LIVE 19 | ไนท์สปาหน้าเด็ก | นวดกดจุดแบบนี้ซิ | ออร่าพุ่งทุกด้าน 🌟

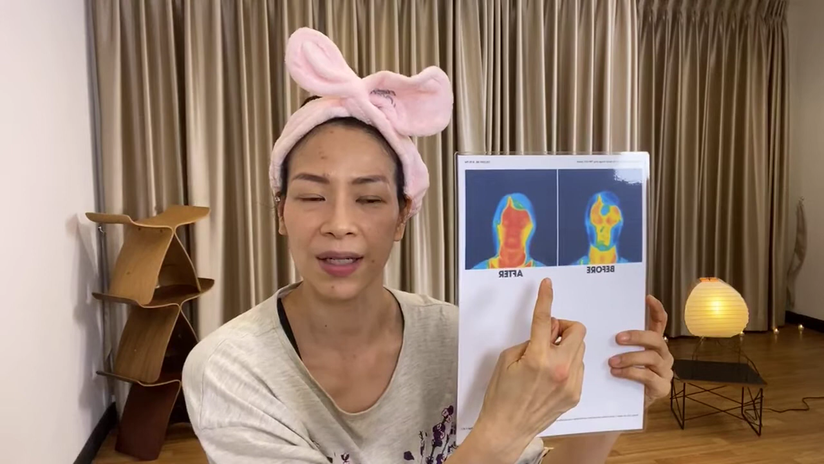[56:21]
ขวามือของทุกคนนะตอนนี้หรือเปล่ากับซ้ายมืออย่างที่บอกอันนี้คือท่าบิ๊กโออันนี้ถ่ายด้วยเครื่องเทอร์โมกราฟิกนะไม่ได้ทำแอปเอิบอะไรนะเขาถ่ายออกมาว่าเนี่ยหน้าเฉยๆของคนเราที่มีกล้ามเนื้อมีกระดูกมีเอ็นม